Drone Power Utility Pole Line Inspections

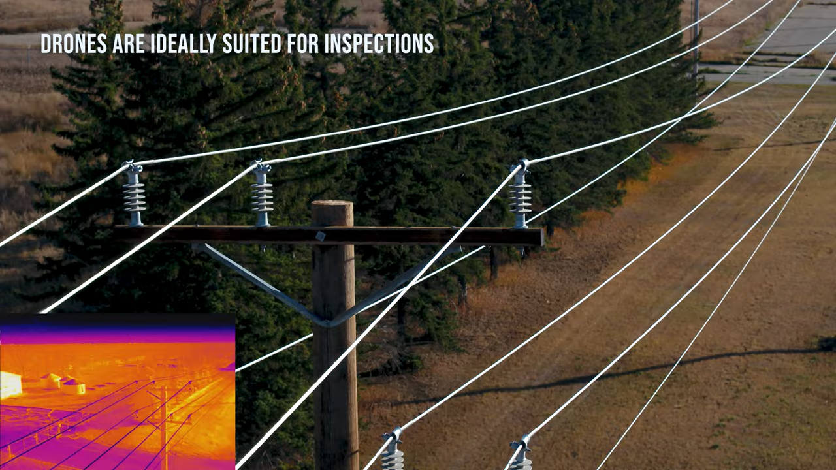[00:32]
In this video we're going to look at the full comprehensive inspection of wood power poles and the components of each of them.
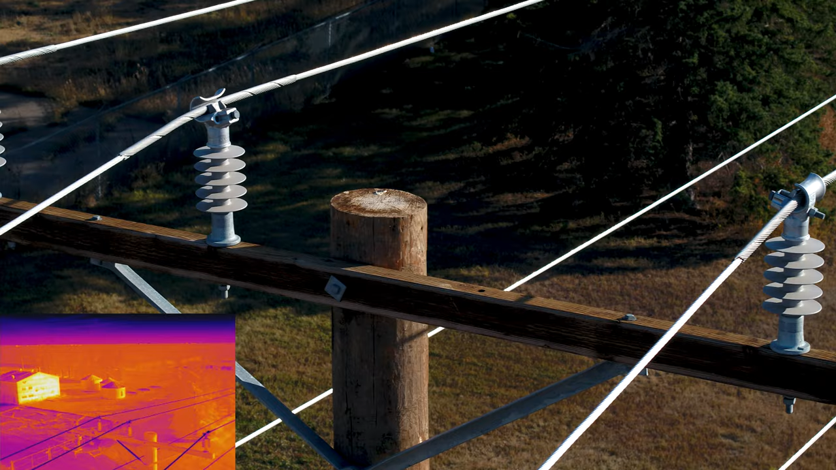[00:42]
The Enterprise drone used in this inspection example has the ability to carry and operate a payload of two cameras simultaneously.
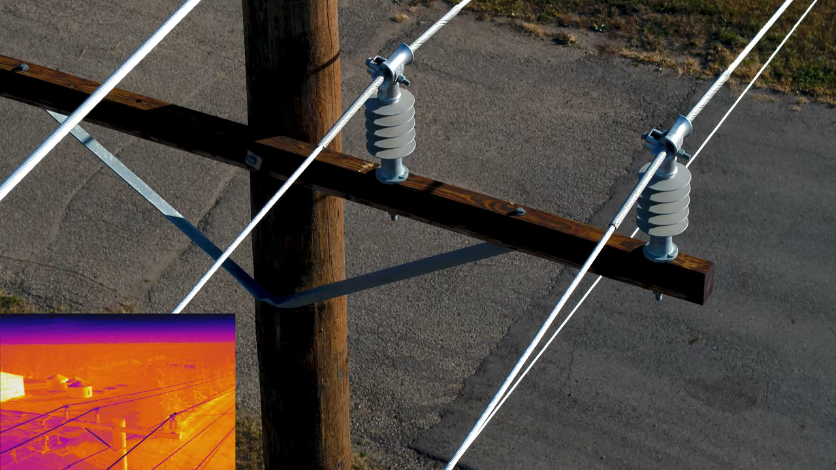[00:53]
It's extremely robust and able to work in conditions down to minus 20 Celsius
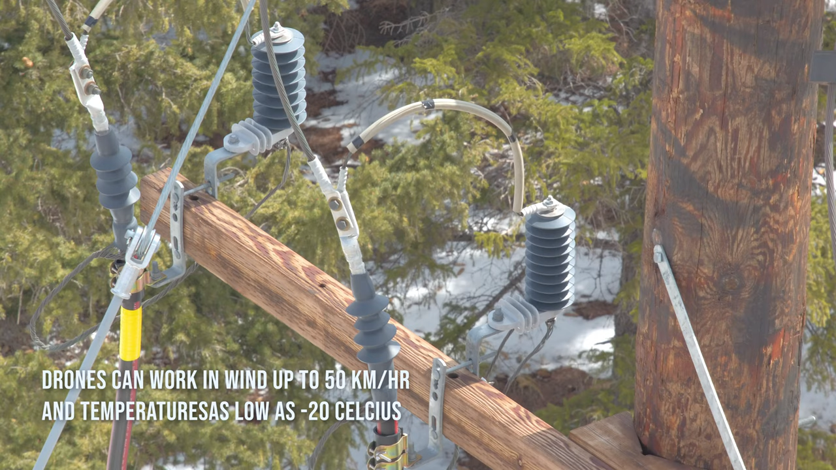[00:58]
so it can work more days per year in tough climates.
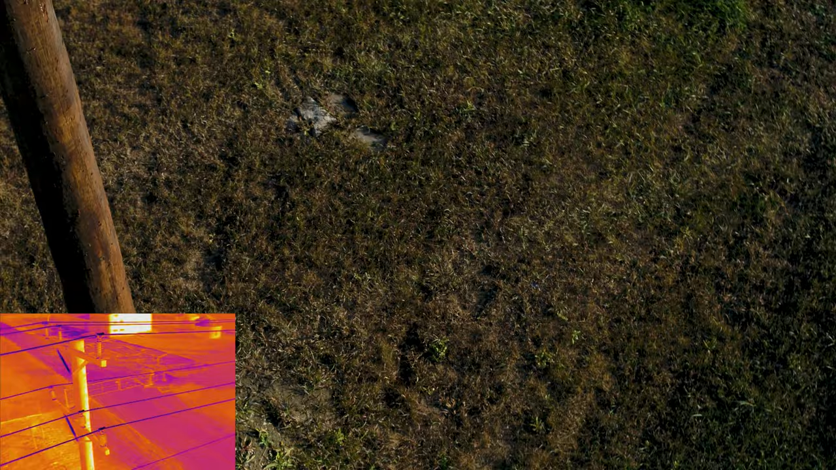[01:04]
This inspection was comprehensive taking RGB video, thermal video,
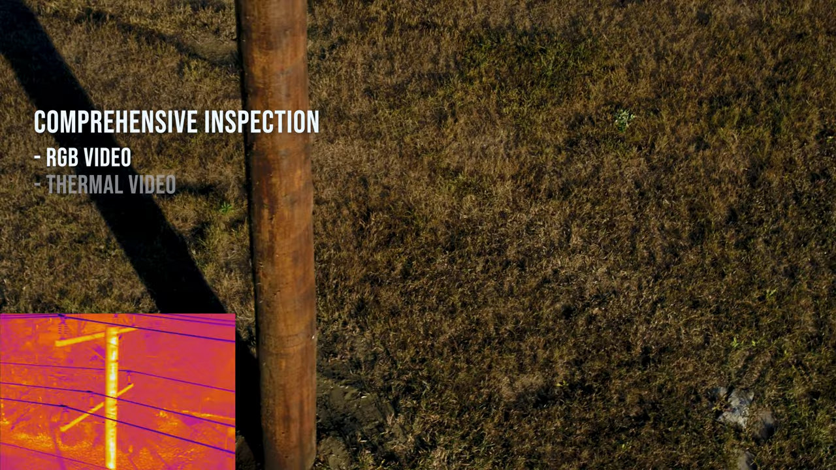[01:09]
high-level zoom and thermal radiometric photographs.
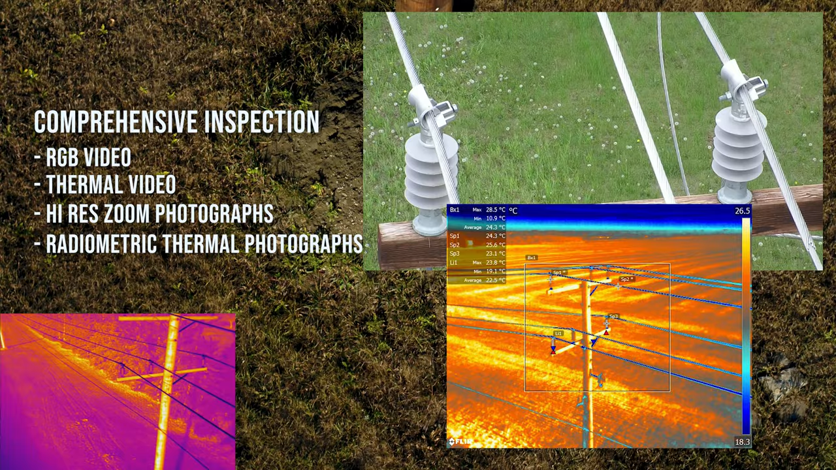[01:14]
When requested the flight coordinates and in-flight telemetry can also be provided.
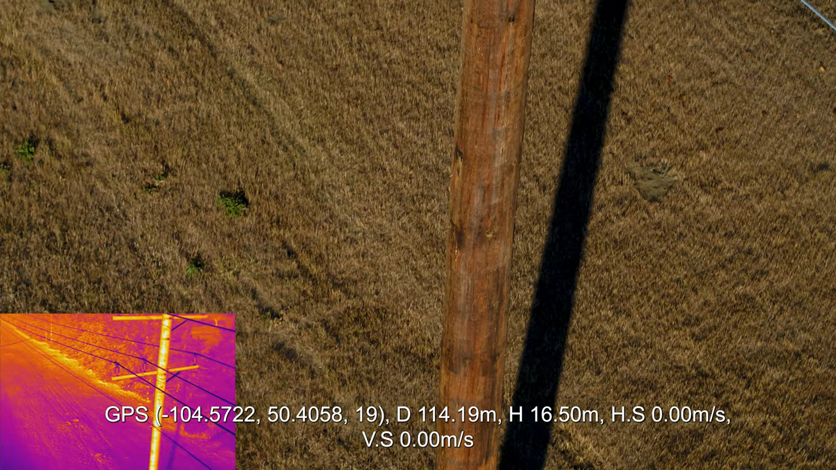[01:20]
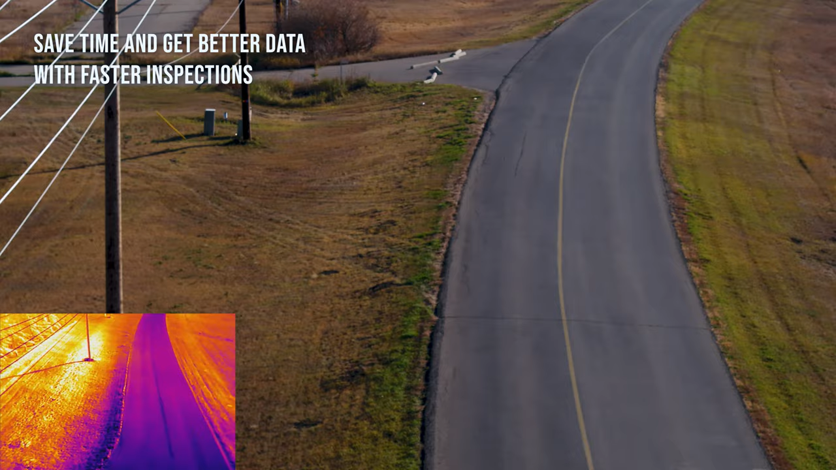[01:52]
The flight you are watching took a total of 14 minutes to completely document four poles.
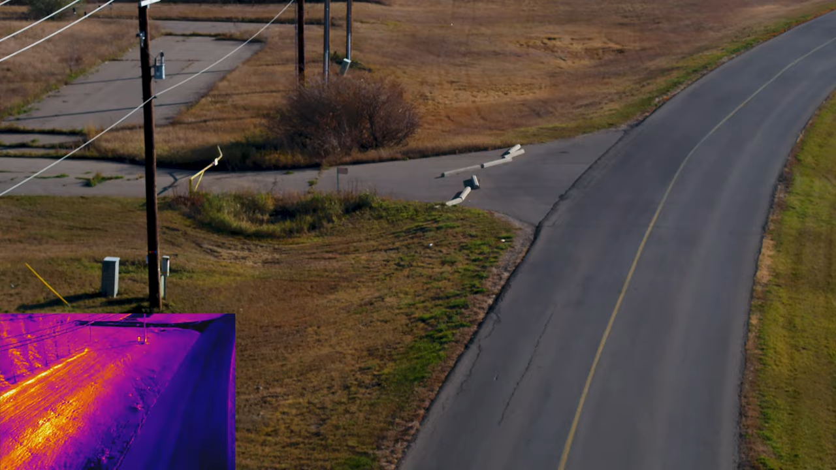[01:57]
We have left this video very close to real time for you to get a realistic idea of how the flow looks.
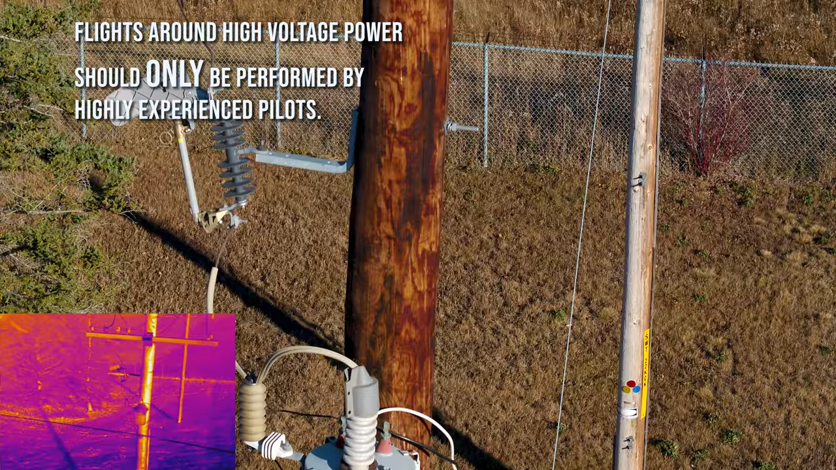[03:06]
The Enterprise drones are resistant, however great care still must be given.
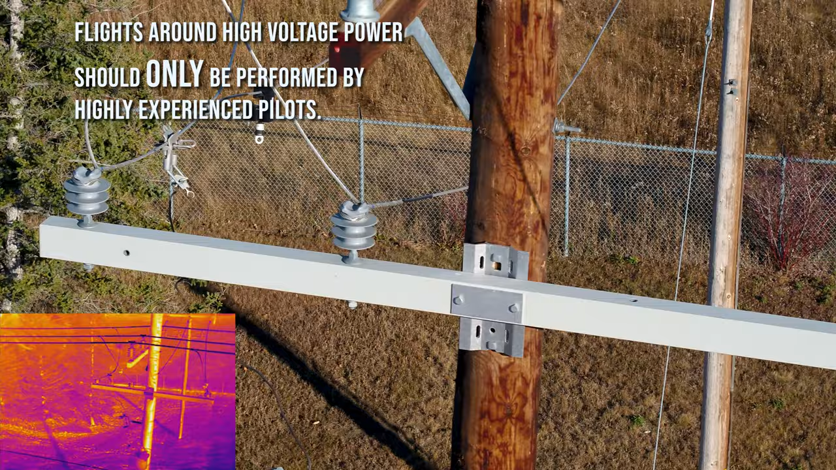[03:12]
The pilot must always fly a safe distance from the lines and use a camera lens which provides great detail from that safe distance.
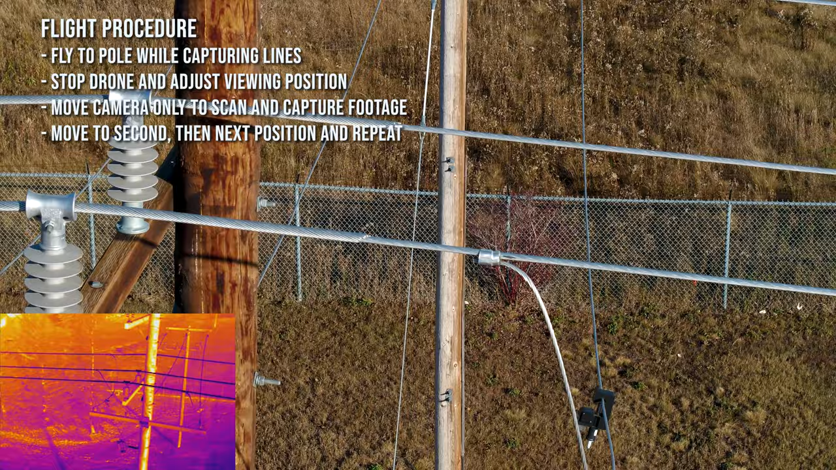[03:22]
The pilot flies toward the pole keeping the lines in sight as they approach. Then the pilot stops and adjusts position. With the drone in a stationary position,
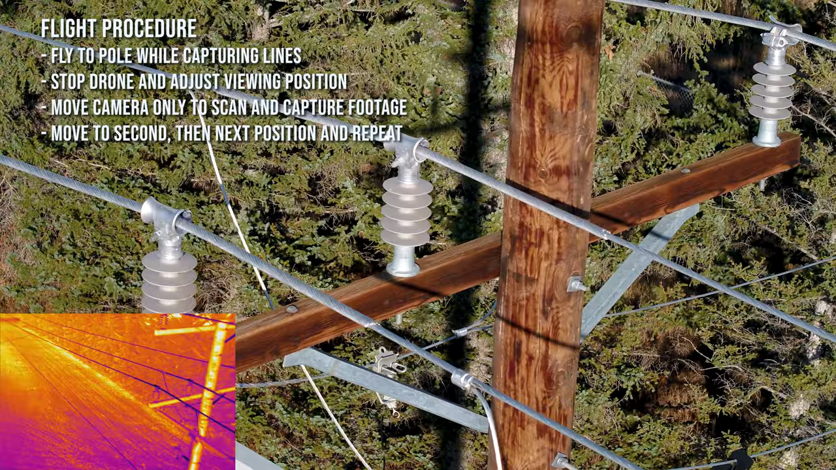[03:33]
the pan and tilt functions of each camera gimbal is used to examine the components from top to bottom.